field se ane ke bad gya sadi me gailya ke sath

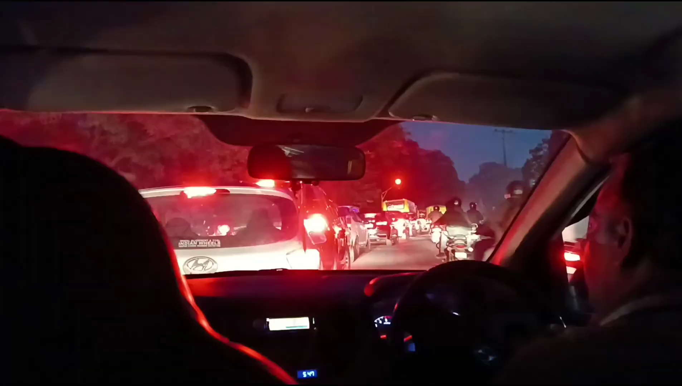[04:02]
यह देखो कितना भेंकर जाम लगा हुआ अभी और हम लोग वापीश जा रहे हैं और इसके बाद जो आपको शीद शादी में मिलते हैं जैसा मैं आप पहले बता चुका हूँ